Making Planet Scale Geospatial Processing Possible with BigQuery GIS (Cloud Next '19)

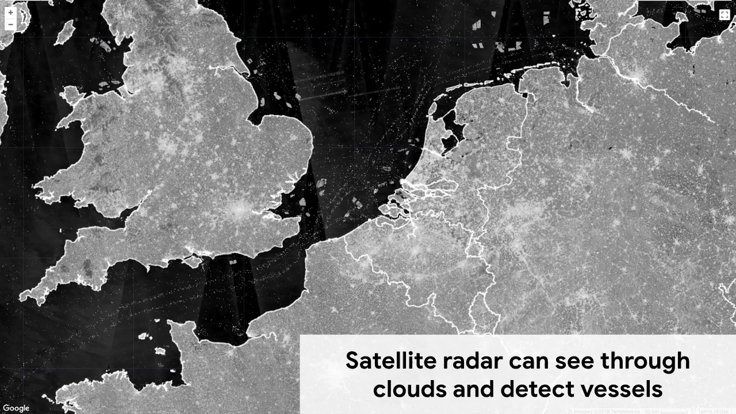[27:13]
And that's because metal objects on water show up as really bright in radar. And what we can do is we can look at these scenes, and we can count where there are likely vessels. Sentinel-1 is the satellite we're using, and it covers all the world's terrestrial service.